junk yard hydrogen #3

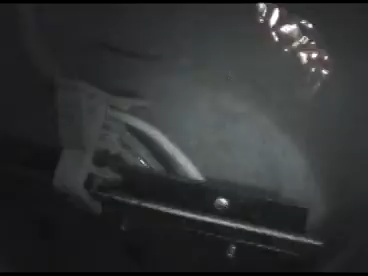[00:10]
So far just hooked up to the battery, not running. My voltmeter in my car says I'm at 12.2 volts. So I'm going to try, we're not getting very much right now, not very much reaction. Two stainless steel plates in there, solid copper household wire about 12 gauge spacers.
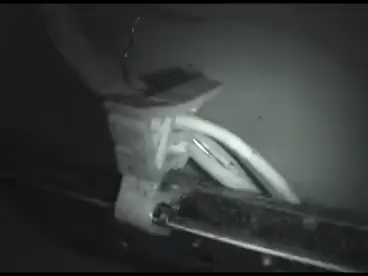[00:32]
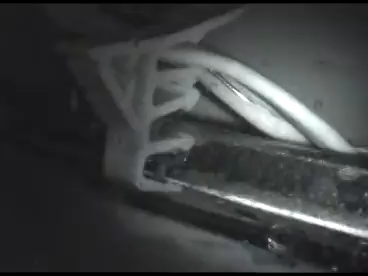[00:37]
This is horrible that it's at night and you can't barely see anything.
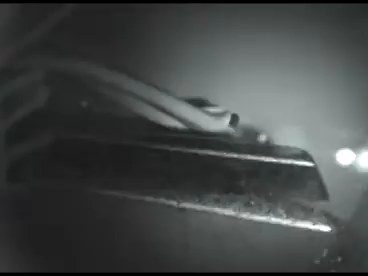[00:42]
But it looks like the plates are doing most of the, having most of the reaction.
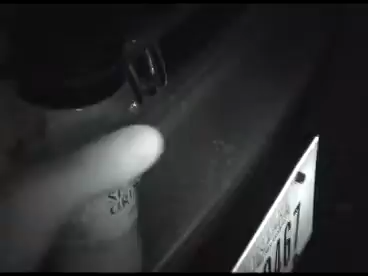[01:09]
Sodium, yeah, I don't know, but it's in big chunks and I'll just run it through the grinder into the water.
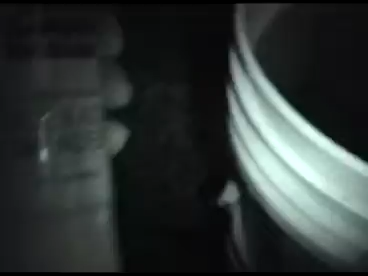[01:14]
See, I have about a half a bottle.
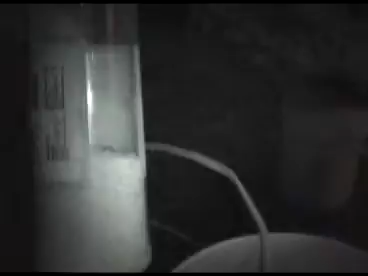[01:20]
I know I'm going to need quite a bit because I have a little less than two gallons roughly in here.
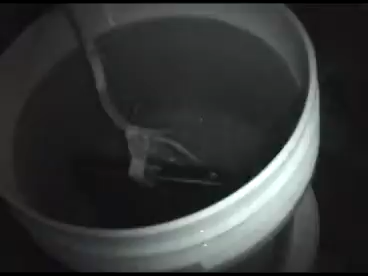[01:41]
Filling the water with electrolyte, not very much because
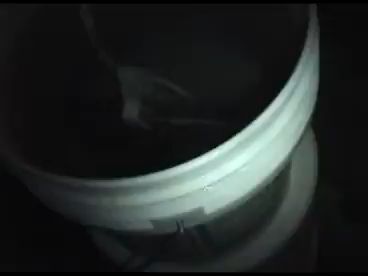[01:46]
the amount of water is about two gallons.
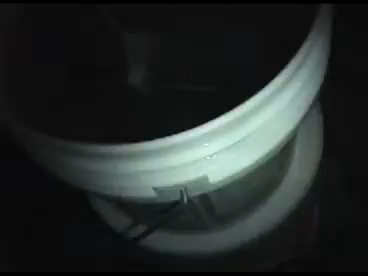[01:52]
I see, even in the dark, I can see a large reaction happening a lot quicker.
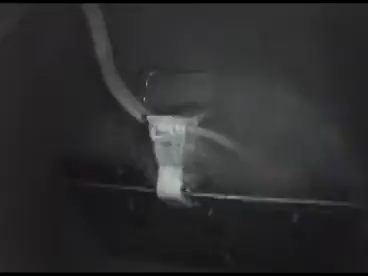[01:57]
The electrolyte really seems to work and you can see where the electrolyte's been dropped.
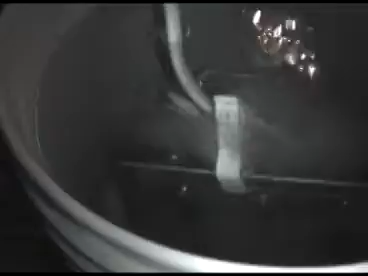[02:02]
There's a lot more reaction going on it looks like so far as opposed to where it hasn't been dropped.